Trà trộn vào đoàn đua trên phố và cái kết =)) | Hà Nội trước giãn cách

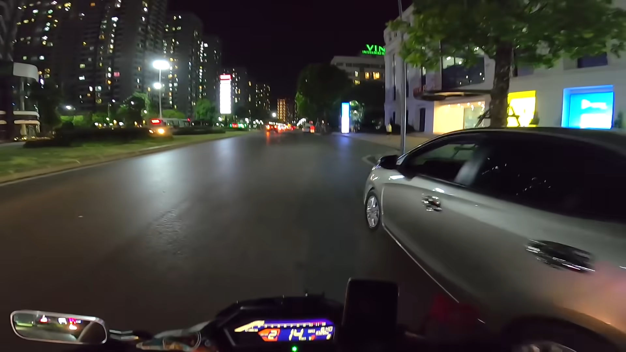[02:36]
hôm nọ mình lắp cái con đèn này thì anh em bảo mình là lắp cái con bi cầu và black titan gì á.
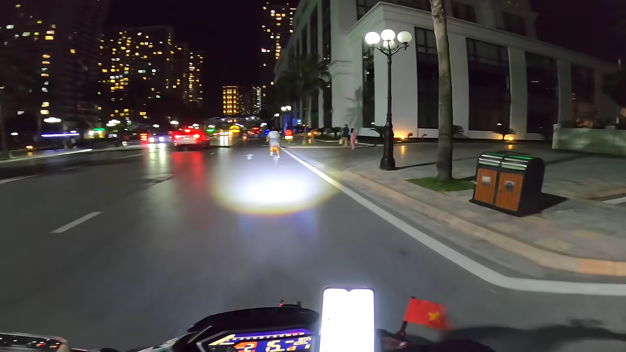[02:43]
Nói chung là mình cũng tham khảo có nhiều loại đèn rồi anh em ạ. Thì cái con black titan ấy nó sẽ bị chói cái người đối diện này. Đi trong thành phố thì anh em nếu mà bật như vậy sẽ bị chói người đối diện. Đó, thì con này thì không nhá. Con này thì mặt cắt nó rất là tốt. Và nó nhìn thấy này. Anh em đi đêm mới hiểu rồi.
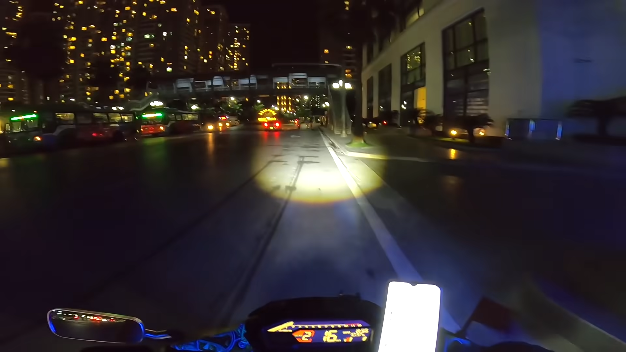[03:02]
Đấy, cái vấn đề mà người đối diện là bật trợ sáng mà chói mắt tới mình ấy, rất là ức chế. Cho nên là mình mới chọn cái này.
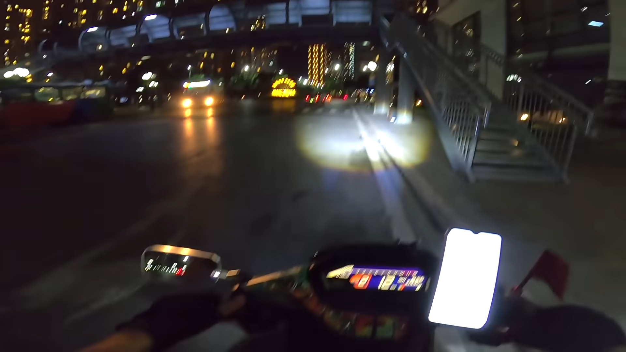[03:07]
Đấy, còn cái phần pha này thì nó cũng chưa đủ lắm, cho nên là mình mới muốn thêm một con L4 ở đây nữa.